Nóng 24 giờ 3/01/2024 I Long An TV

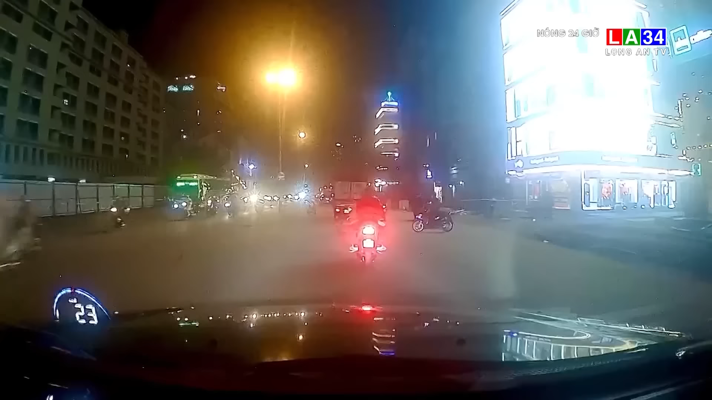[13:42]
Xem giữa làng xe đông đúc, một người đi xe lăng đang khó khăn tìm cách qua đường. Tài xế ô tô cố gắng camera hành trình không chỉ chủ động giảm tốc độ mà còn đánh lấy theo người đi xe lăng, cảnh báo đến các phương tiện đang đi tới. Người đi xe lăng sang đường an toàn, xong xuôi, chiếc ô tô mới tiếp tục hành trình. Người thầy xế nhận lại không chỉ là cái gật đầu cảm kích mà còn rất nhiều lời khen của cộng đồng mạng cho hành động đẹp này.